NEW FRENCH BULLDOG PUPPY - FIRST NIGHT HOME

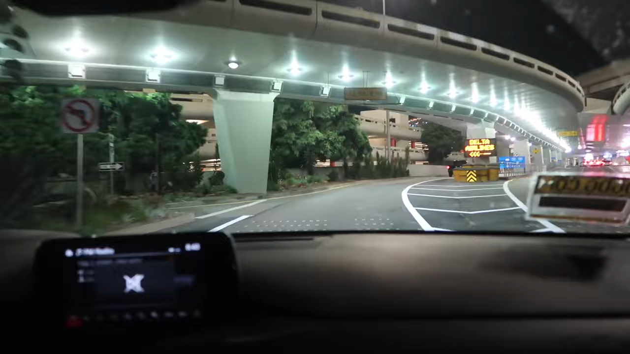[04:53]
So I'm gonna give this camera to you once we park, so So I think he's in Brianna's hands. We're like moments away. So we're at Terminal 1 right now. Looking for Alaska. Looking for Alaska. Keep going.